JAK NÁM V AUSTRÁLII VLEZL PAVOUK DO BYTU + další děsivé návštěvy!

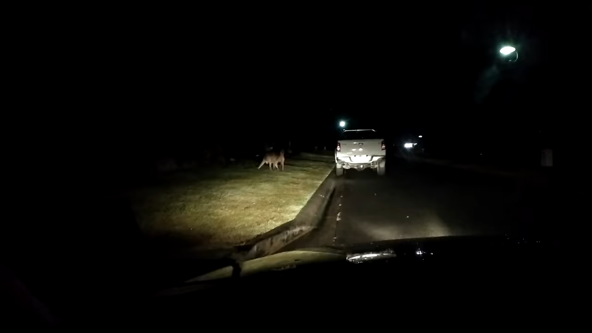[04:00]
Je to možný, ty pláho. Takhle jedeme a tenhle týpek tady před velkou na týhle z té ulici, tak si uvědomil, že tam žádný přechod pro klokany není, tak aspoň šel vedle.